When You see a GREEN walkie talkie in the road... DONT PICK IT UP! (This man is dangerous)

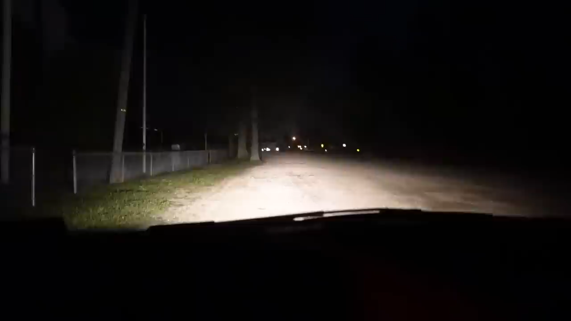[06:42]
I'm not trying to be that guy right now, but I'm about to zoom in, and I'm almost 100% sure there is a man walking... Bro, there's a man walking towards us. Who is that? Dude, I'm out. Oh, my God. Oh, my God. He's going straight for us. Yo, take the camera. Take the camera. Oh, my God. Oh, my God. Go, dude. Go.